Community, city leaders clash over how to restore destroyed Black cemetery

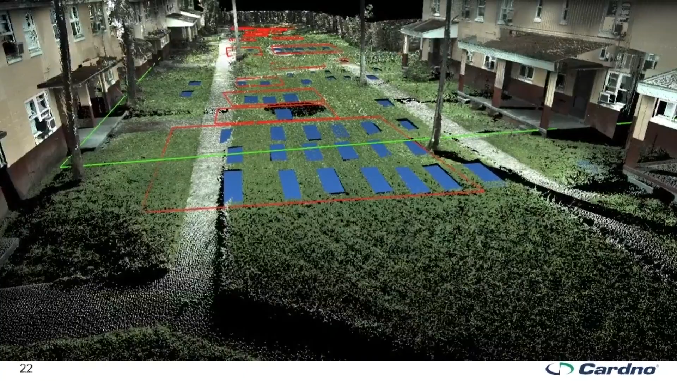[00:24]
Over the last year, archaeologists found more than 125 graves on the Tampa Housing Authority's Robles Park Village property.